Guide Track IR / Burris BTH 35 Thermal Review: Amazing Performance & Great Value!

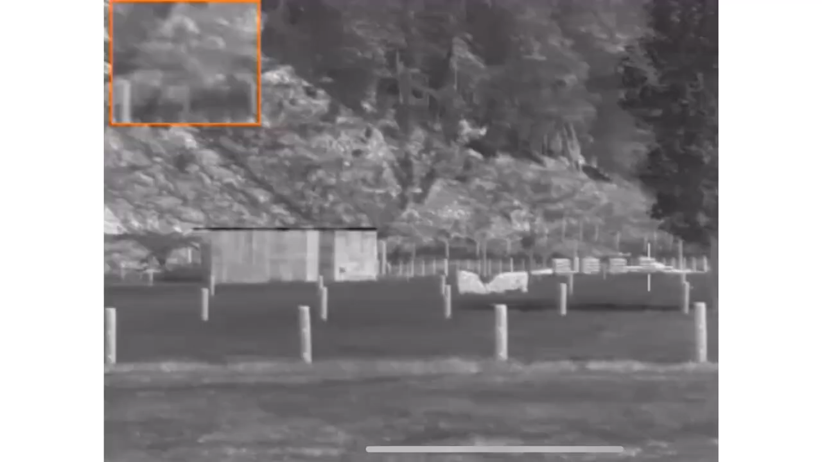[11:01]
right so I've turned on the thermal and I'm standing at exactly the same spot as
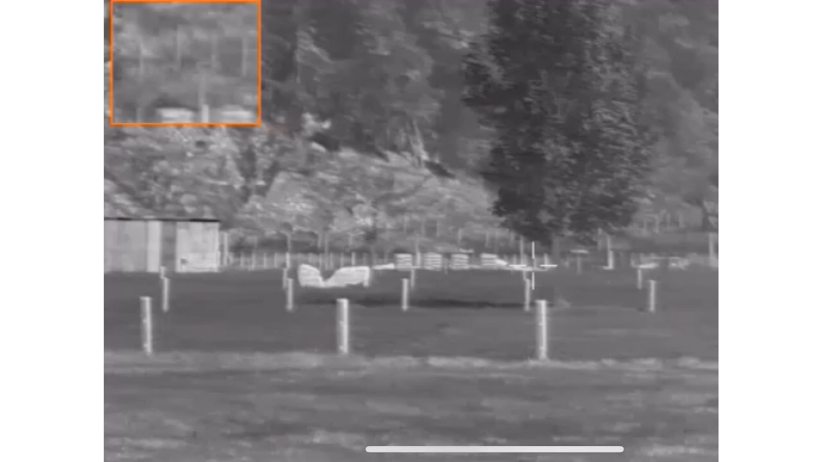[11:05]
where my camera is set up so you can see the hay shed there and then center screen
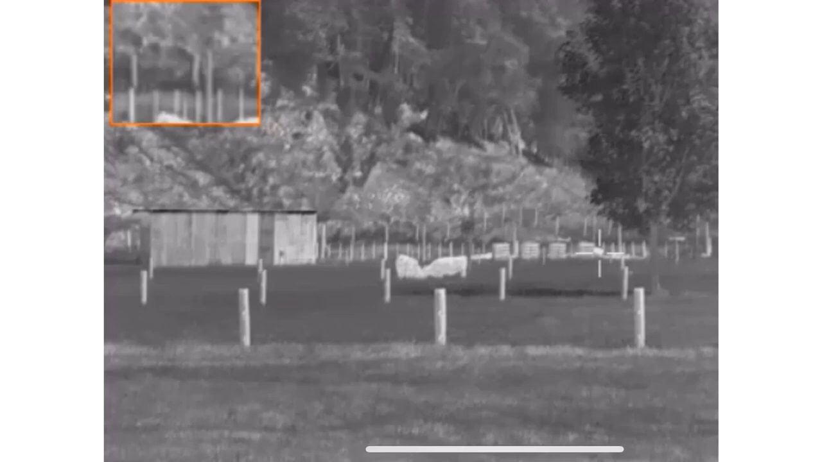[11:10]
you have the two animals so I'm in white hot mode so the fence posts
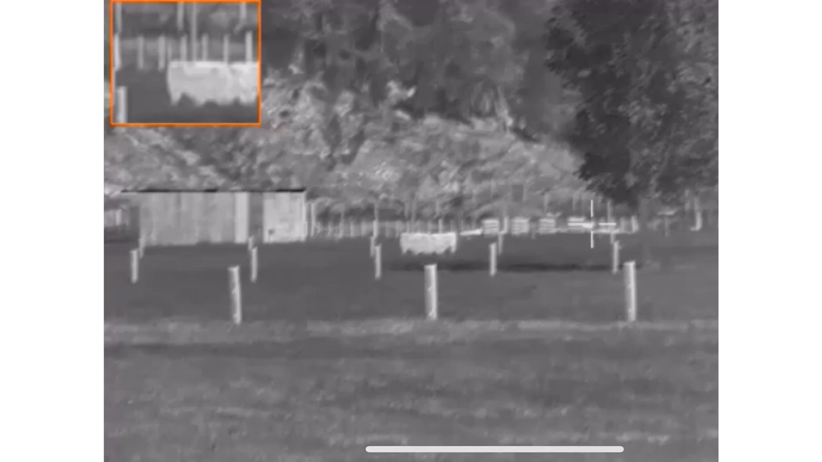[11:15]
the animals the tin shed are all white white hot obviously you've
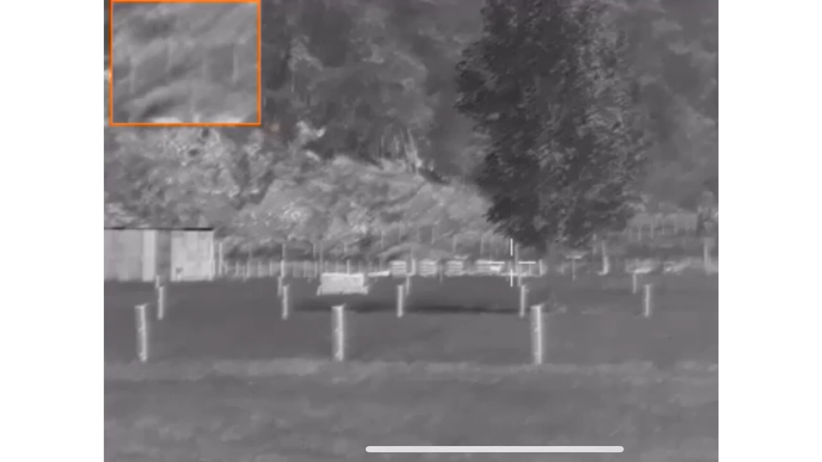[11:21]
got the four beehives there or 16 beehives and the hot track is pointing
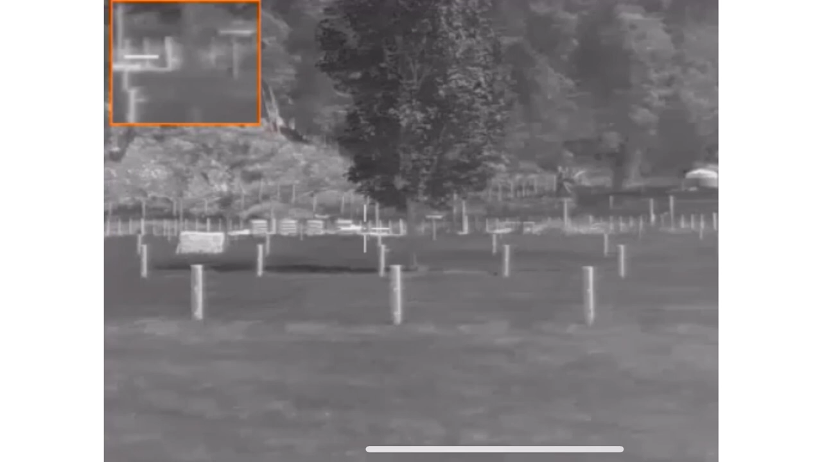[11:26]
not actually to the hive right next to the hive is a water trough so
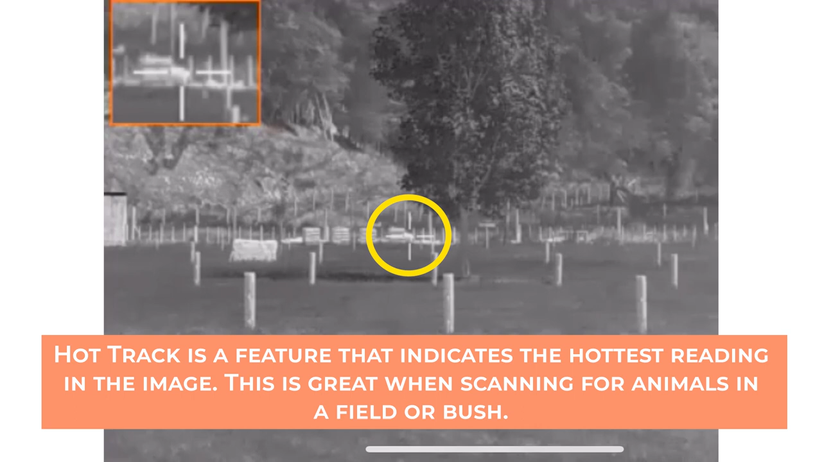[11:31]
that water trough temperature is hotter than those two animals which standing right next to each
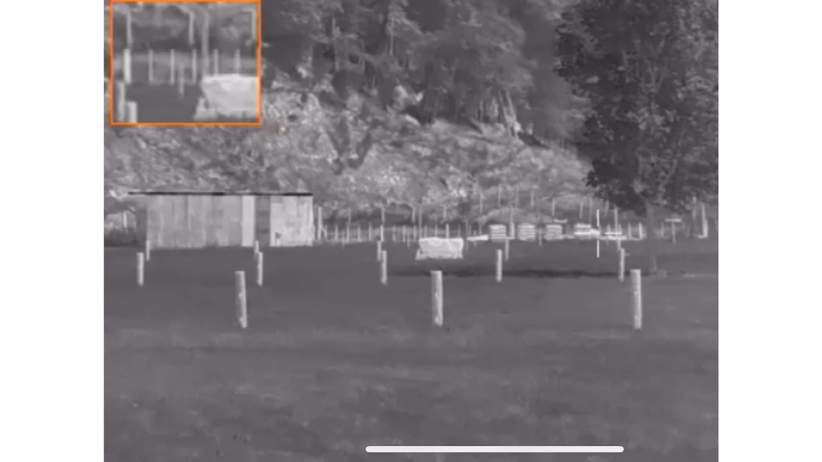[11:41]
other which is why they look like one and you can obviously see the trees quite clearly right it's quite remarkable how sharp this is so I want to test the zoom function so first
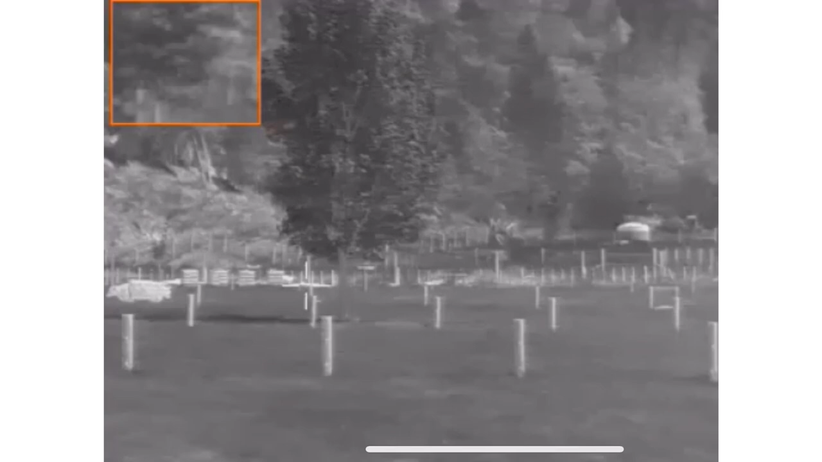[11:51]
remember those animals about 250 yards away and then there's that water tank 450 yards away now
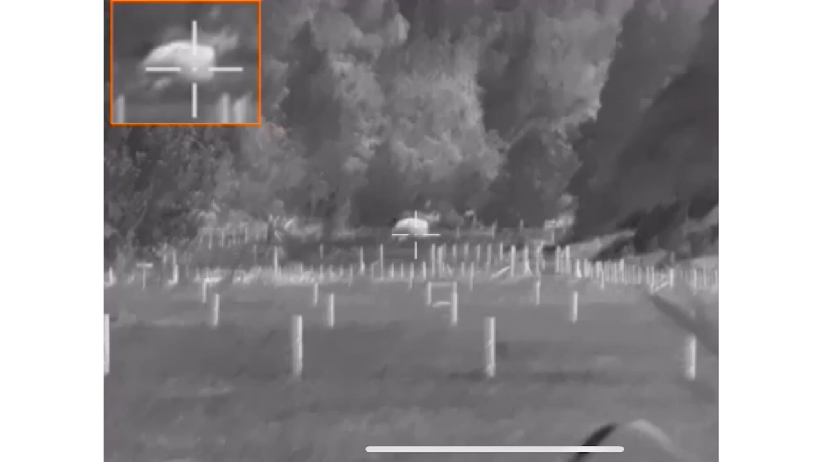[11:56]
you see the picture in picture mode there again
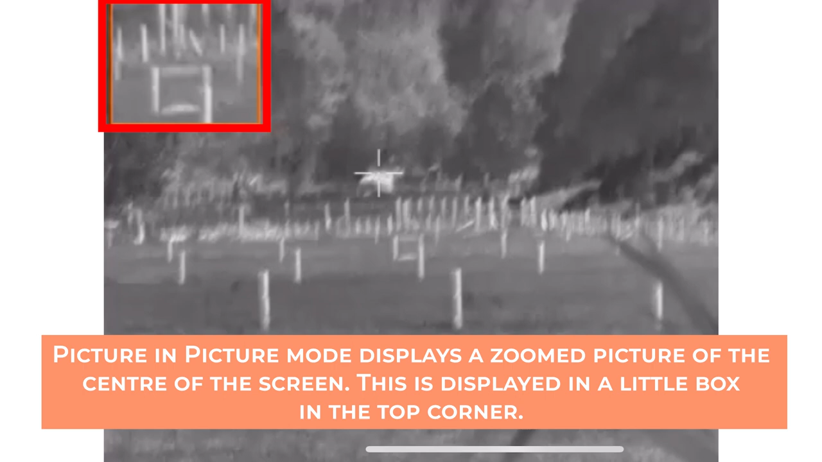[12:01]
it is digital zoom it's not super sharp but um
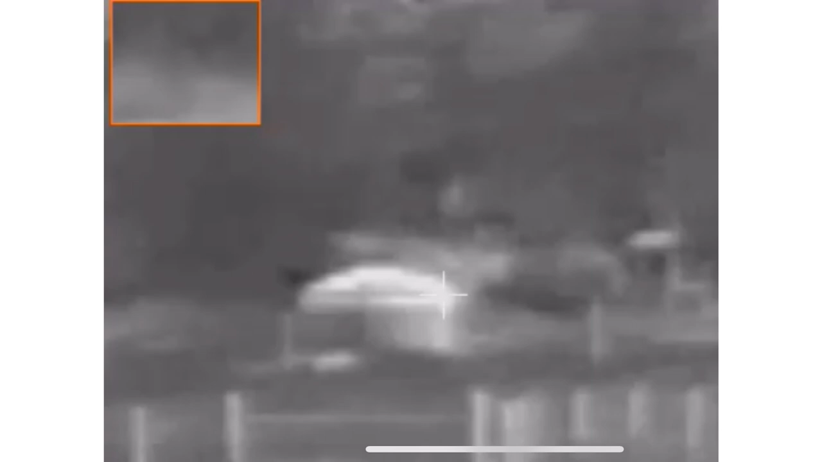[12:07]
for this price thermal it's not too bad it's not too bad
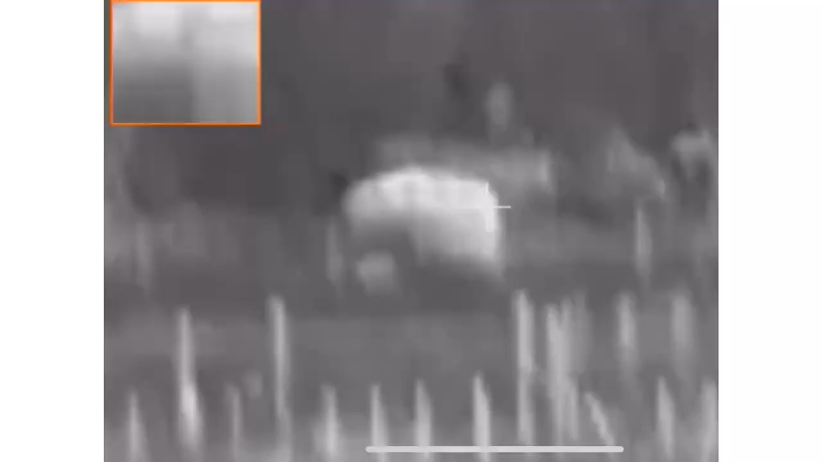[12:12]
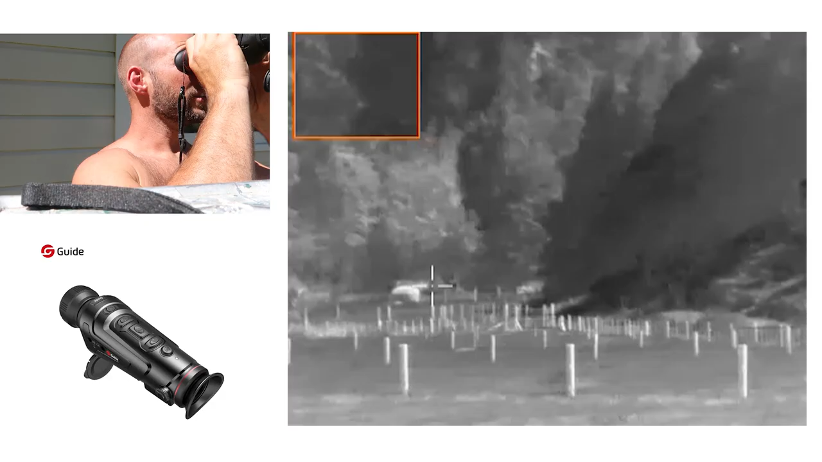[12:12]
so let's look at all the color palettes first now I personally use white hot the most um I there are five options I've just found this to be the best for my environment before we go through them actually there are three color setting uh image settings and there's enhanced highlight and nature so nature suits me the best probably because I'm looking out at nature most of the time um enhance just makes everything a little bit sharper or not sharper
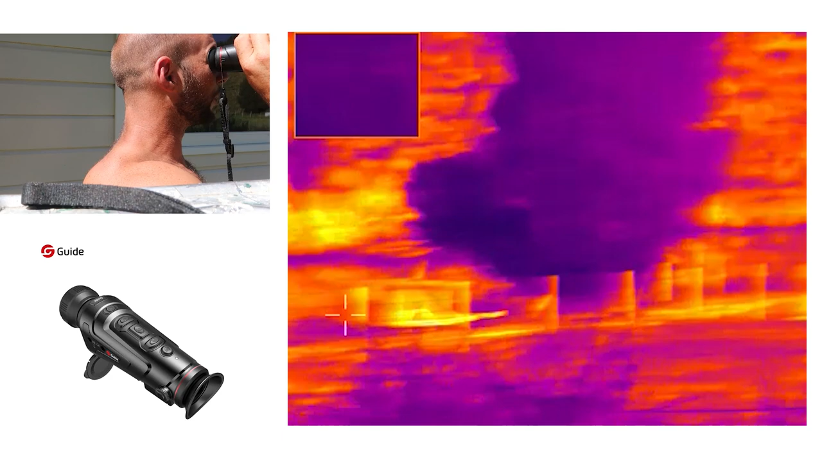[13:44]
yellows purples look um and then you have blue hot now I did like blue hot when I first got it this was my go-to um I guess again you've got the contrast but you can still make out what things are like you can see this tree shape you can see uh the water tank just and it's very apparent where that cool and hot uh cutoff is so for instance this tank I'm looking in front of us it's about 30 40 yards away you can see
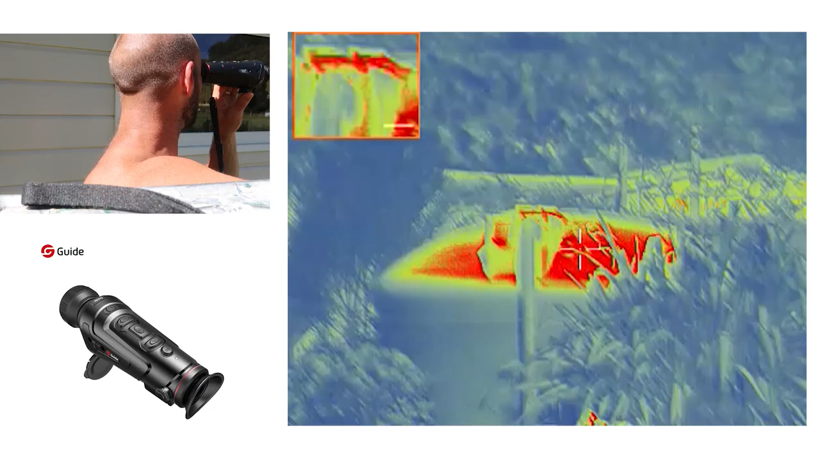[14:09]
the water level um where the water level is there because the hot air above the water tank is a lot hotter than the cool water all right so here I'm going to show you how the guide